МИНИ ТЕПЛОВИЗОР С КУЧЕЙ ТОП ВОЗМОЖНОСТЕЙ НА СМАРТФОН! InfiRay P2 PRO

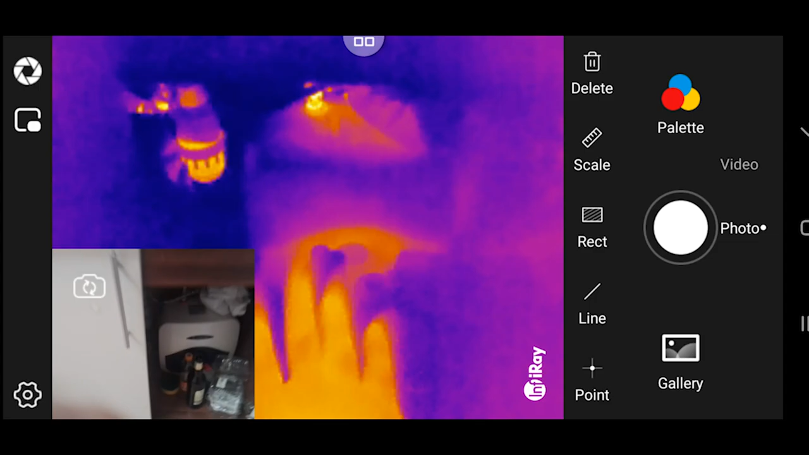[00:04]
Огонь. Воу. А в холодильнику холод. Тут грязь не смотрите, бойлер у нас теплый.
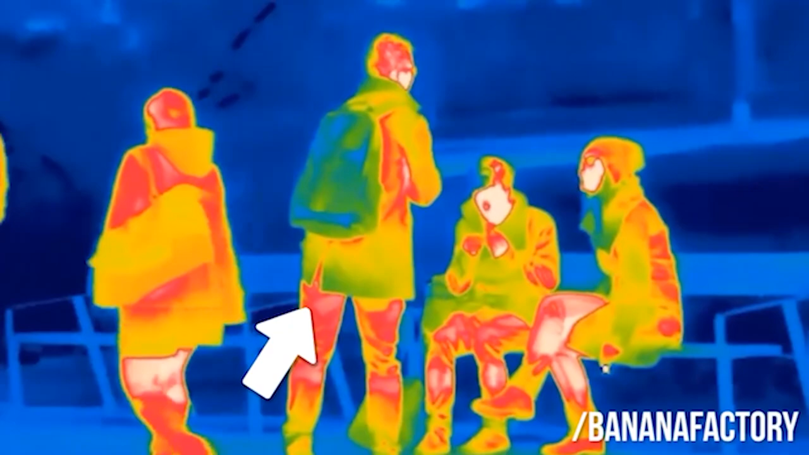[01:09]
Интерфейс Type-C, размеры маленькие, вес изделия 9 грамм,
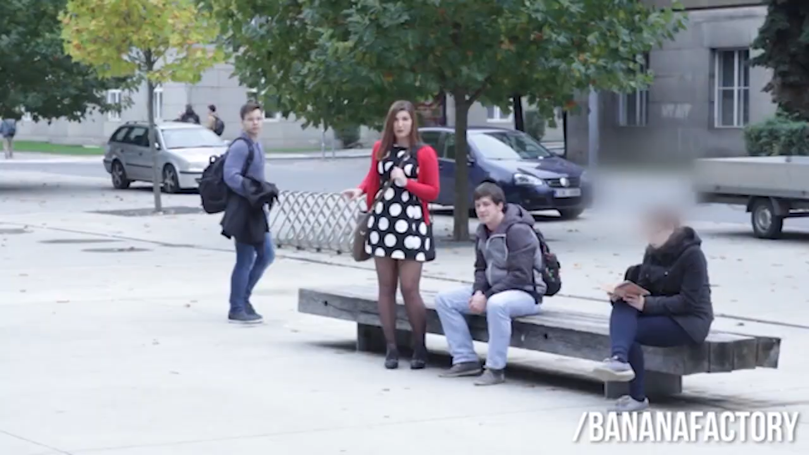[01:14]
потребление всего 0,25 ватта,
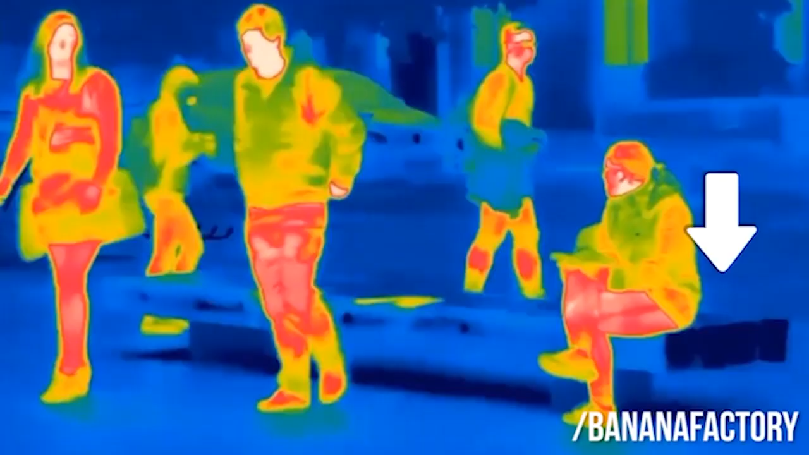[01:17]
что обеспечивает работу телефона Samsung на полной мощности в течение 5-7 часов.
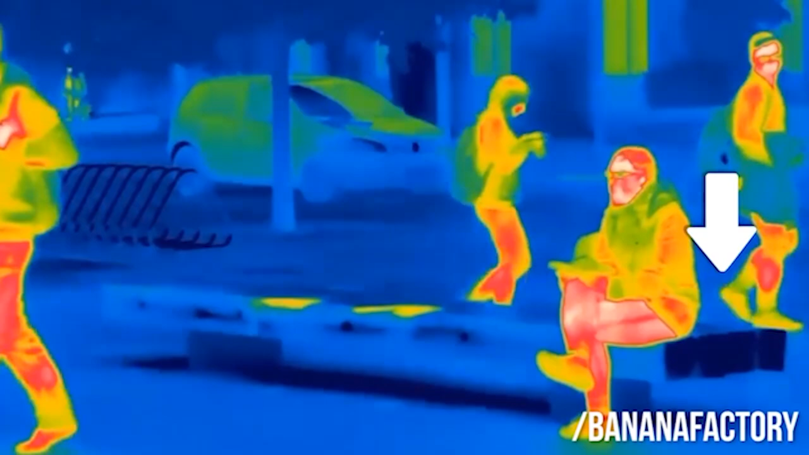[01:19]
В комплекте есть магнитный микрообъектив, это для мелких деталей.
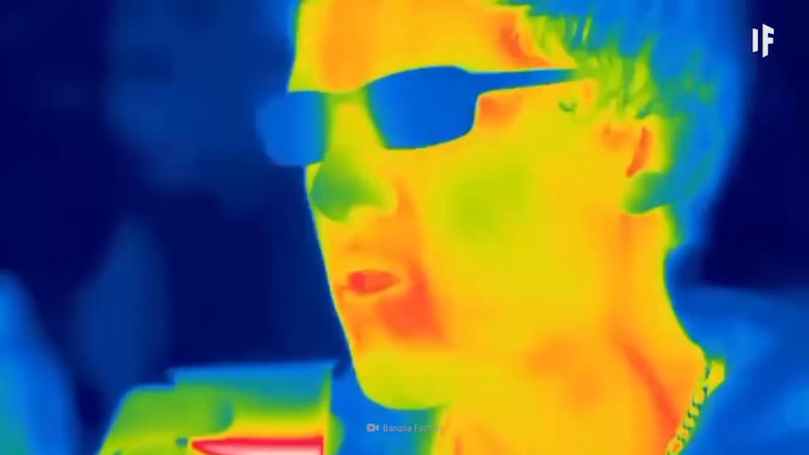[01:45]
При поиске людей также очень полезная штука.
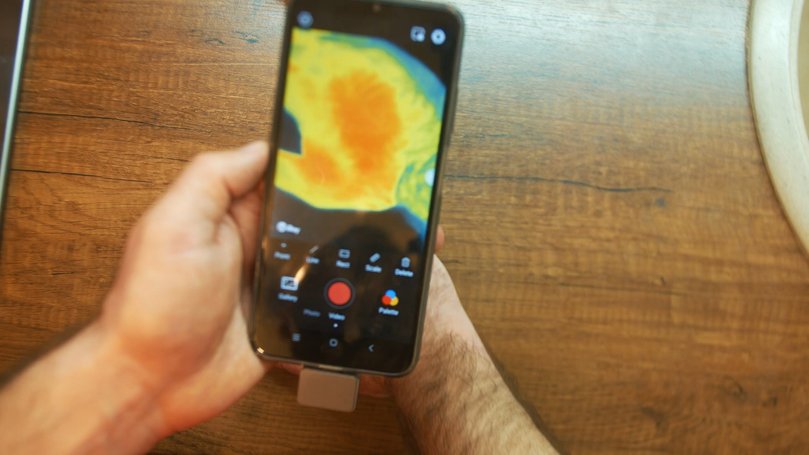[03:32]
Можем снимать видео, можем снимать фото. То есть фотографировать или снимать видео. Также можно поставить, например, вот.
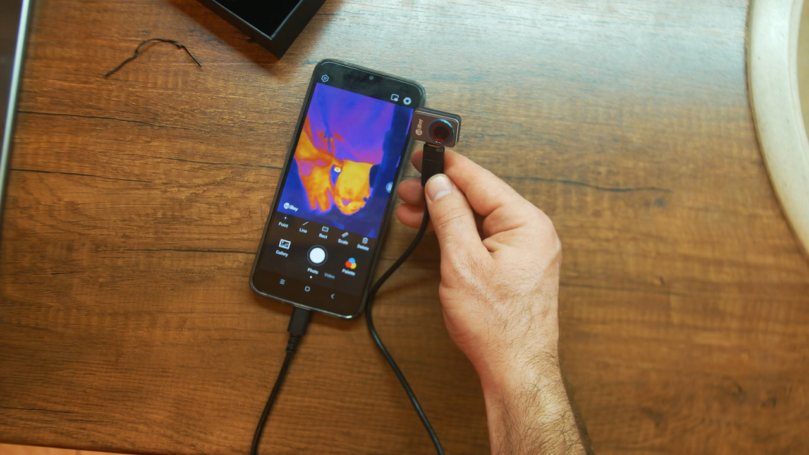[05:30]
Можно заглядывать, куда вы хотите, вот так. И будете видеть все вдали от телефона. Также есть макрокамера.
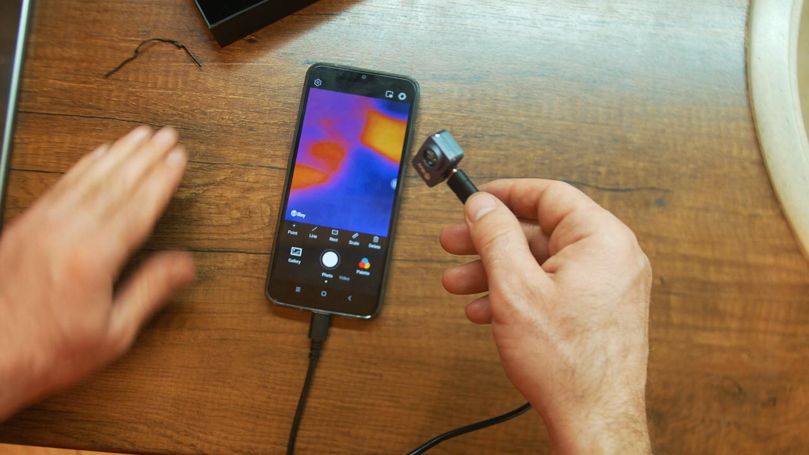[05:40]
Цепили макрокамеру. И можем разглядывать температуру в близких участках.
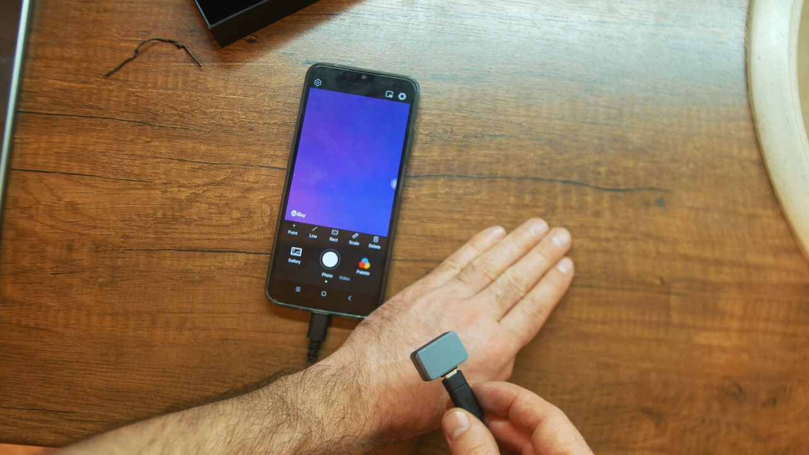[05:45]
То есть близко можем разглядывать температуру. Макрокамера.
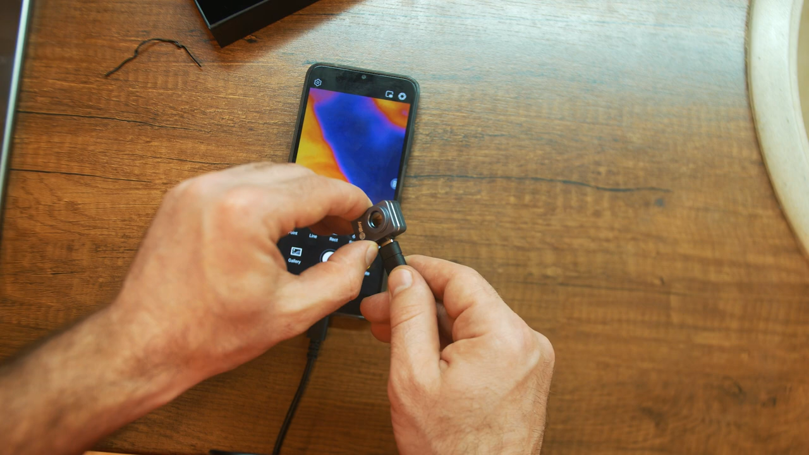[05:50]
Это все понятно. Дальше также ее протестируем. Погнали тестировать.
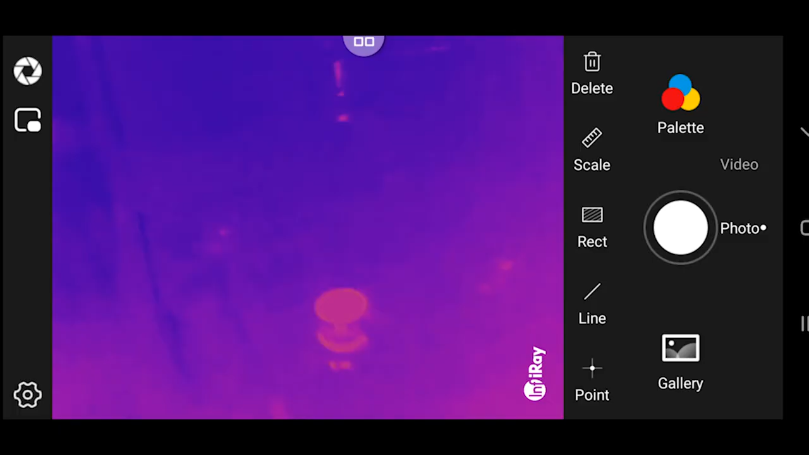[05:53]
Итак, теперь я предлагаю, давайте пройдемся по квартире и посмотрим, что здесь вообще и как.
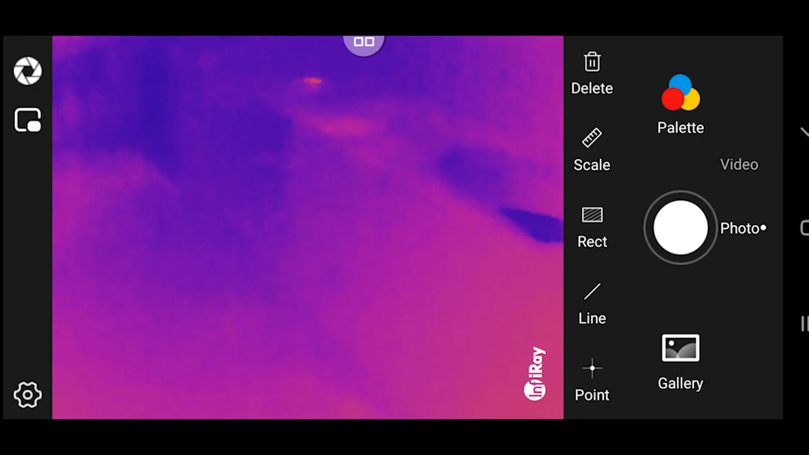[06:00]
Что тут по теплу. Видим, это вот мы сейчас ходим, вот я. Вот так даже камеру вам сейчас включу, покажу. Вот мы видим квартиру.
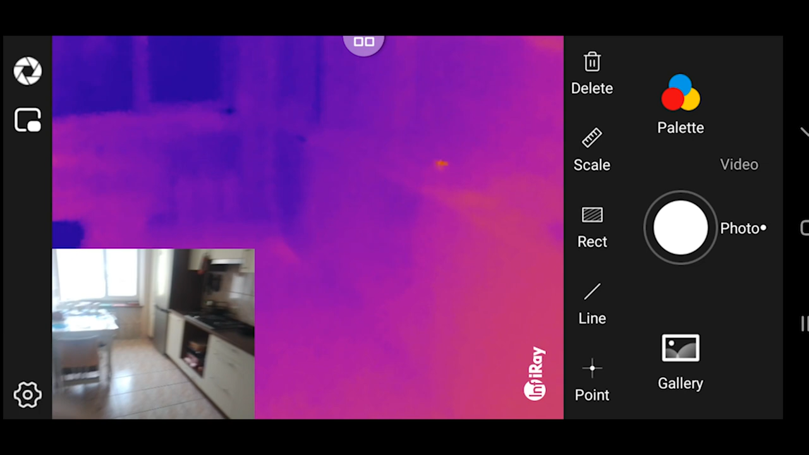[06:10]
Камеру я потом переключу, чтобы было все лучше видно. Чтобы вам картинка не заграждала. Итак, видим, что кухня холодная.
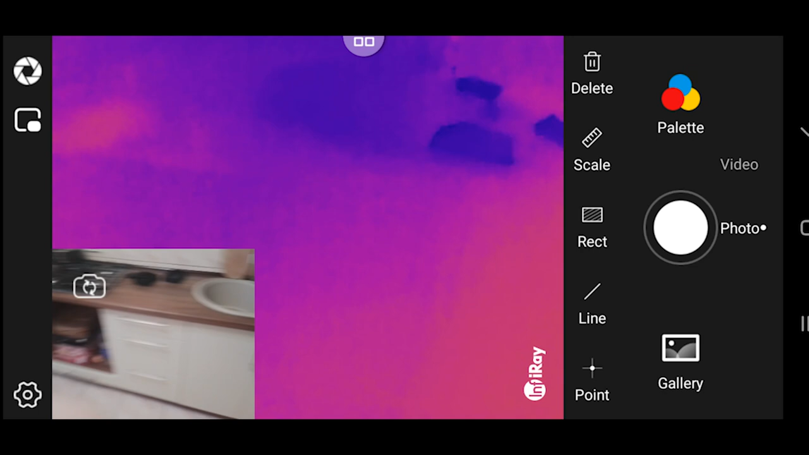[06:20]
Видим, что на улице холодно, вон на улице.
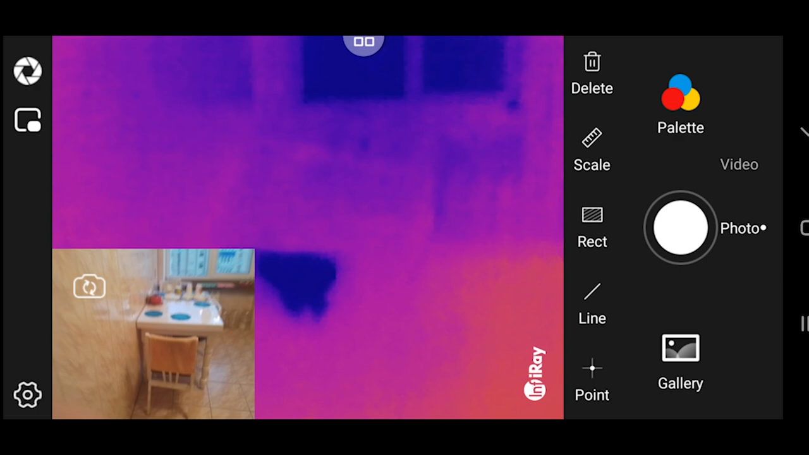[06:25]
Видим, что пол отдает, скажем так, тепло, что нету холода основного.
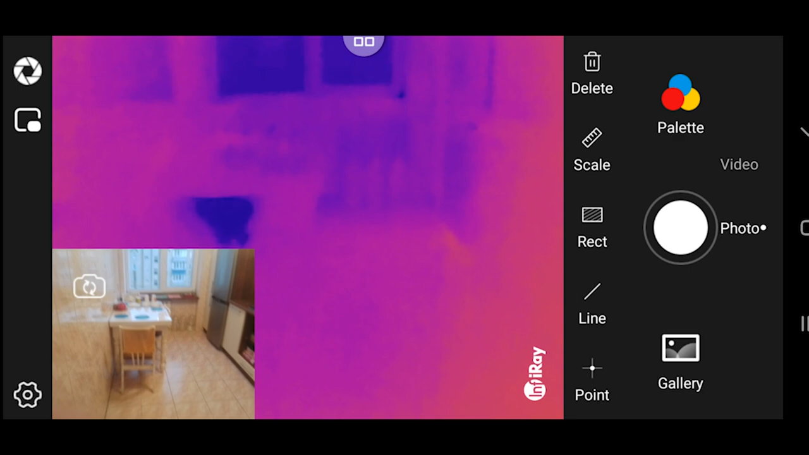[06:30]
Вот у нас кран. Вот кран.
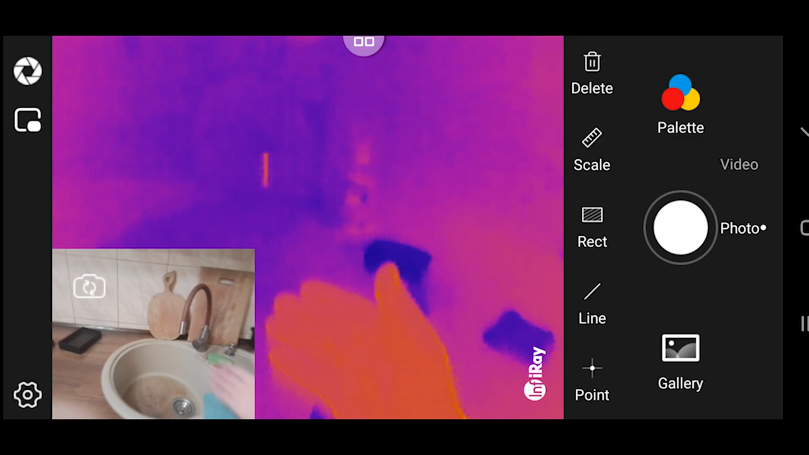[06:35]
Посмотрим, какая будет вода.
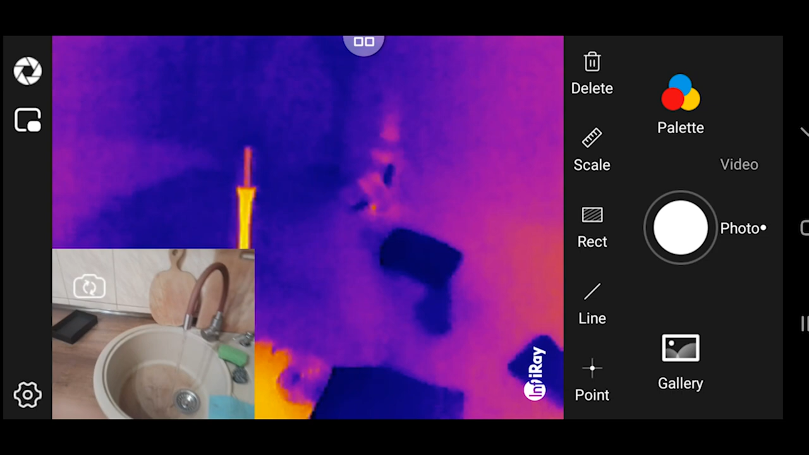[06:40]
Сейчас вода холодная, видите? Холодная.
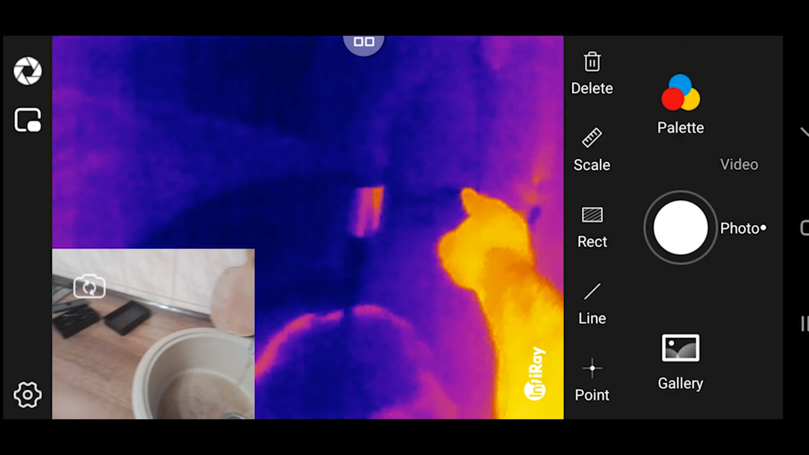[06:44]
А теперь горячая вода пошла. Все хорошо, тепловизор нам показывает.
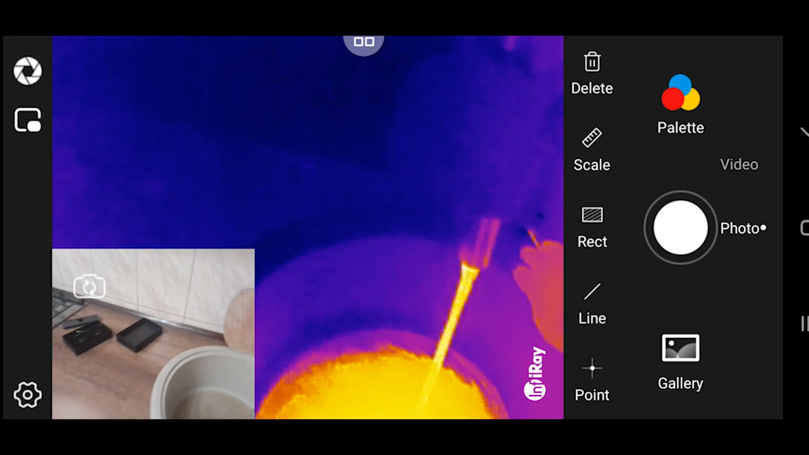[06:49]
Вот, кстати, что очень прикольно, от прикосновения руки, вот,
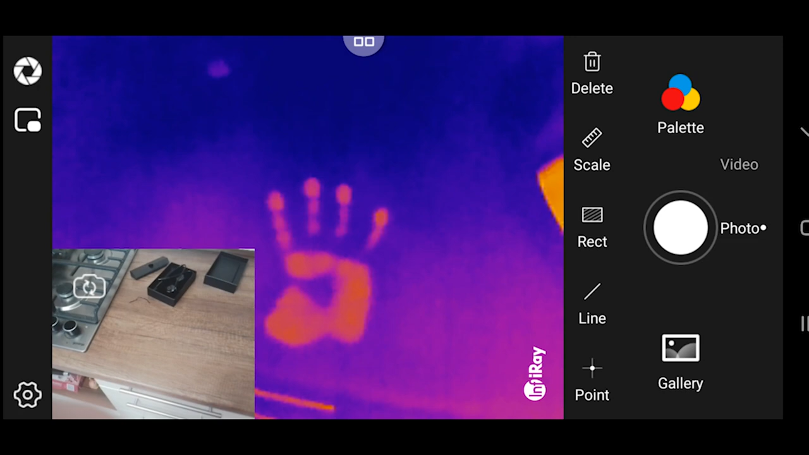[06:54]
видите, на столе остаются прикольные отпечатки.
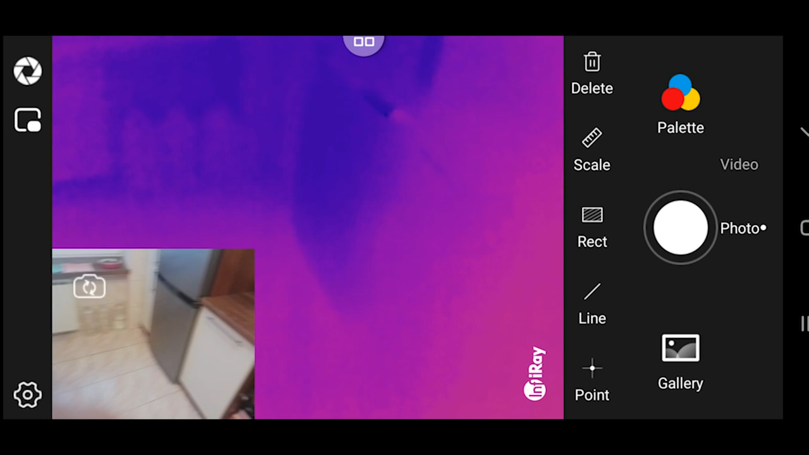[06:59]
Подходим к бойлеру, давайте бойлер посмотрим. Бойлер у нас теплый.
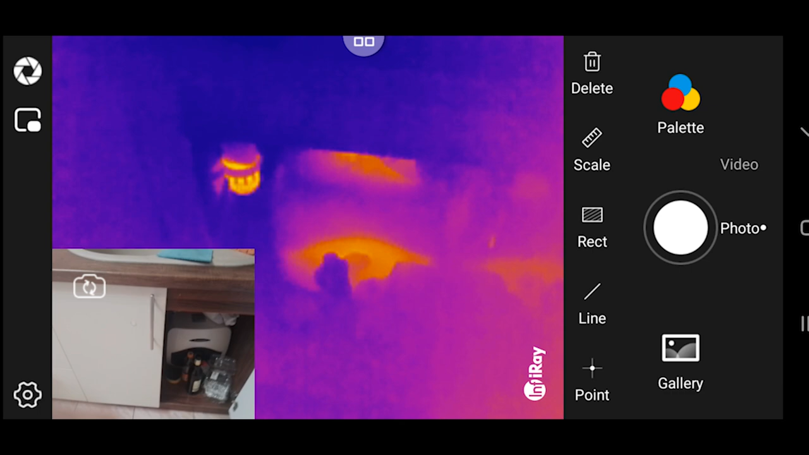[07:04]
Тут грязь не смотрите, бойлер у нас теплый, и видно, что вон по бойлеру идет горячая вода.
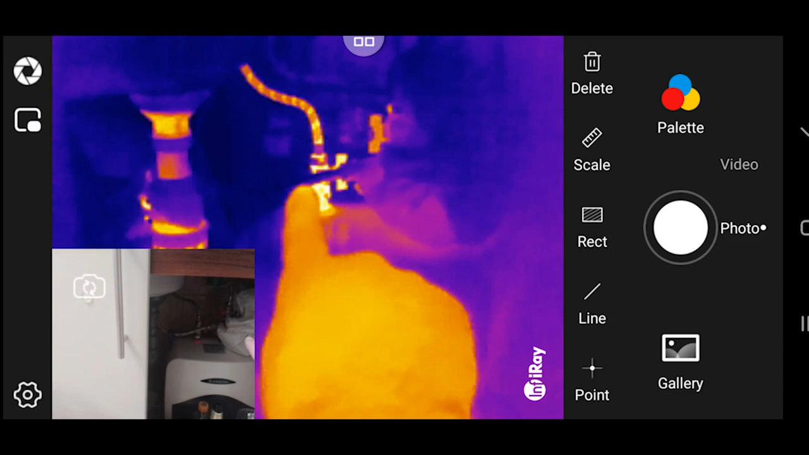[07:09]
Причем, заметьте, вот эта трубка, так, я камеру отключу.
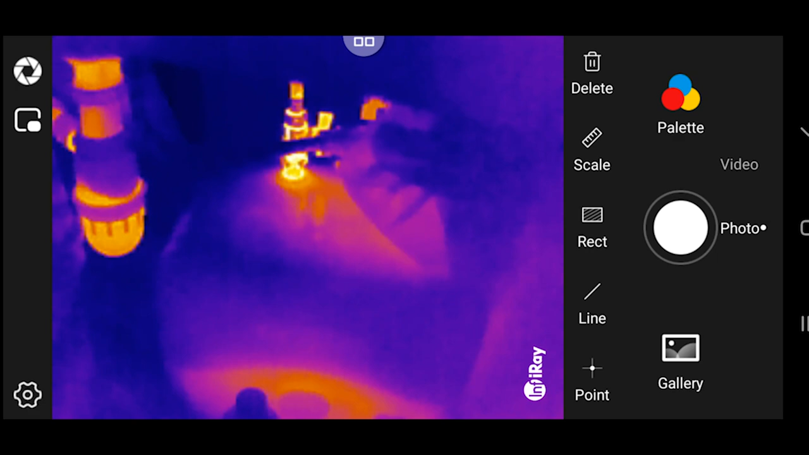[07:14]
Вот эта вот трубка холодная, а вон трубка горячая вода. Тут мы видим, что у нас пошла теплая вода. Вот я трогаю, тут все тепло, потому что теплая вода пошла.
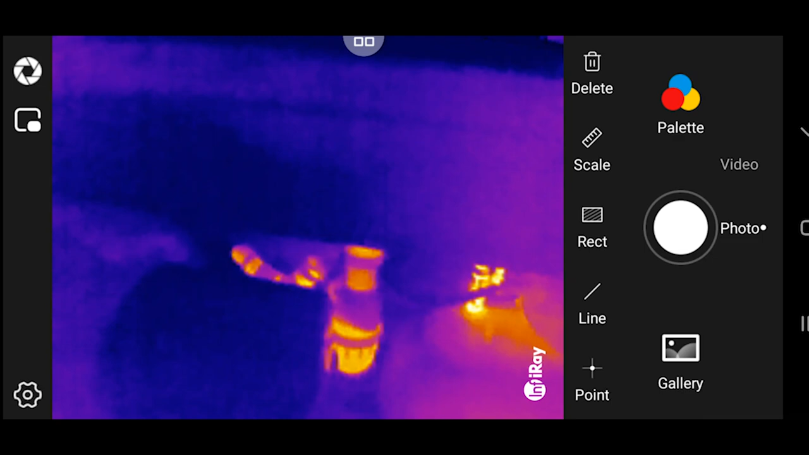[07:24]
Давайте интересно посмотрим.